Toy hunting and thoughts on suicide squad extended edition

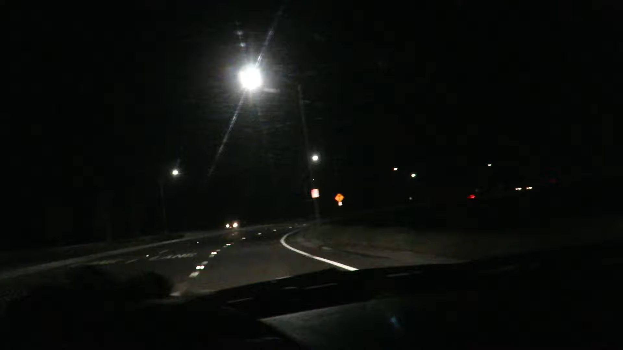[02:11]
There's always traffic. So it's Friday today. Friday is always usually the worst day for traffic when you're coming down 91. But like I said, it's almost 10 o'clock. And the traffic right now looks like it's moving, but it can be deceiving, you know?